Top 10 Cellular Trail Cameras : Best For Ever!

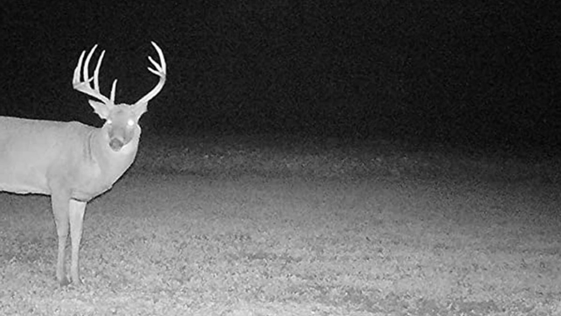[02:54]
it also gives you a lot more detail in your images. Equipped with night vision and a 100-foot no-glow flash, the Celicore 30 also captures full HD video at a super-smooth 60fps.
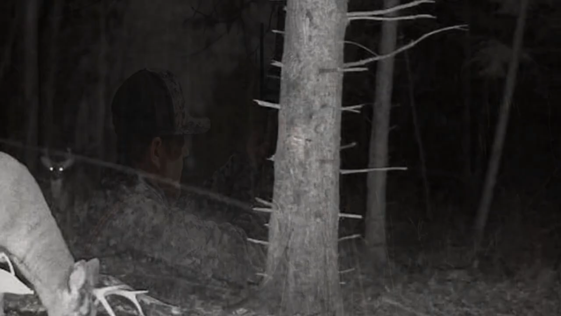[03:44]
You can also retrieve higher-resolution images from the camera's memory card later.